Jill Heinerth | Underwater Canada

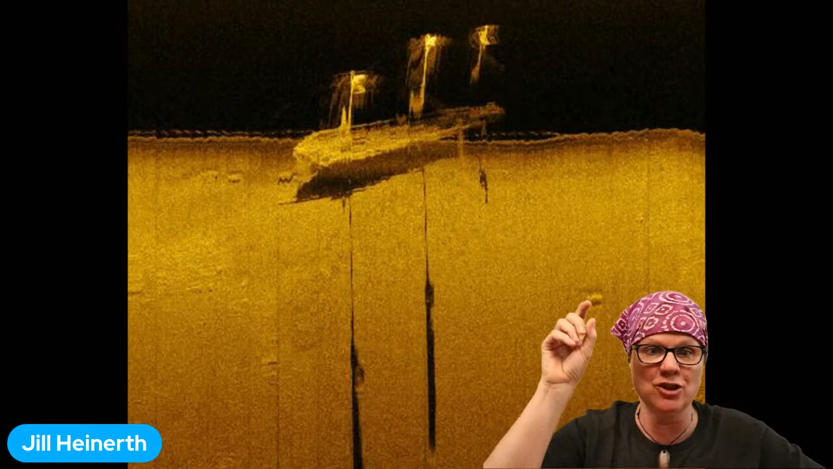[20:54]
I've had a chance to dive on some as, like, the first visitor to shipwrecks. So people find shipwrecks, like this deep one in Lake Ontario, using side-scan sonar,